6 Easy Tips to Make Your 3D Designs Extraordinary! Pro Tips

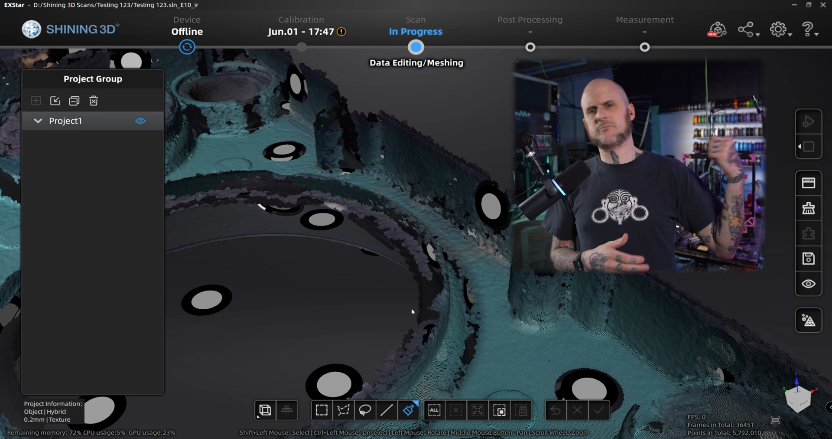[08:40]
This incomplete 3D scan of the gauge cluster from a project I did some time ago shows you what I mean by non-watertight. You can see into the scan.
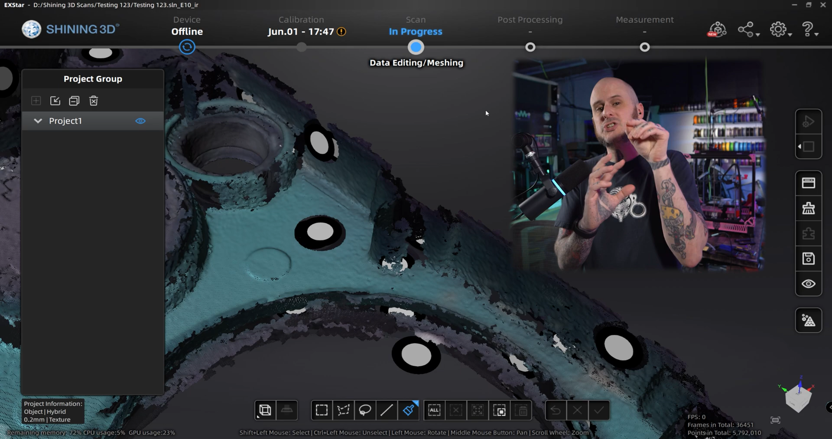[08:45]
That's non-watertight. So how can you know whether your STLs are non-watertight? The easiest method I know is PrusaSlicer.